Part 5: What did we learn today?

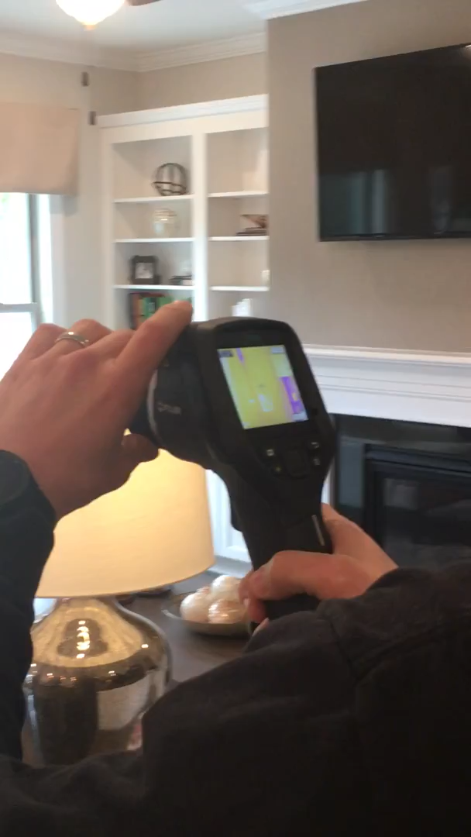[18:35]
So, right now we're looking at this wall here. And we can see some interesting things going on.
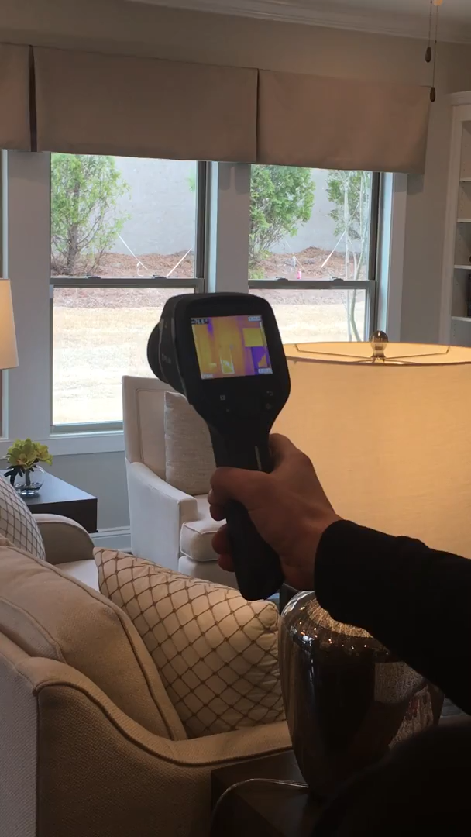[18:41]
I can see where the framing members are in this wall. I can actually even, I'm looking really close.
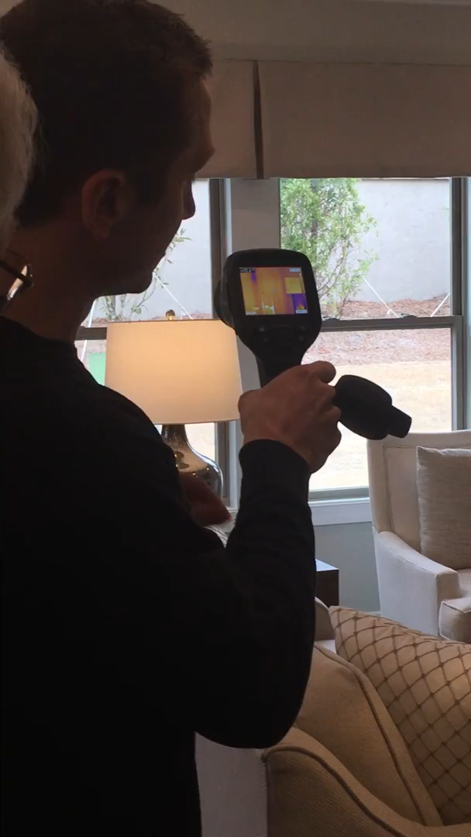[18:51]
See these little black dots or little dark blue dots through here. Those are actually the drywall screws that are holding in the drywall.
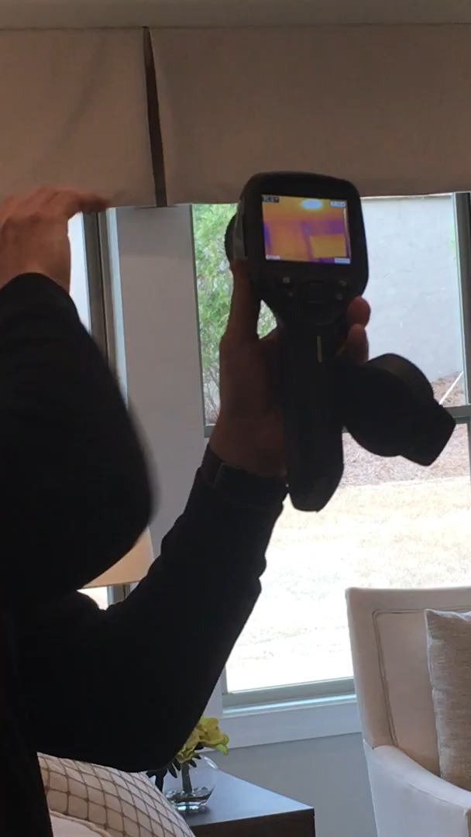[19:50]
And it's going to be really blue.
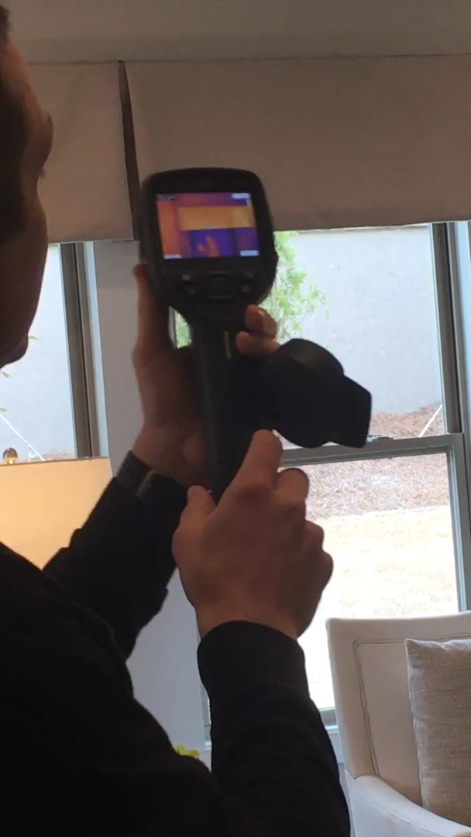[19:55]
But in this case, I can see that above this, it's only light blue.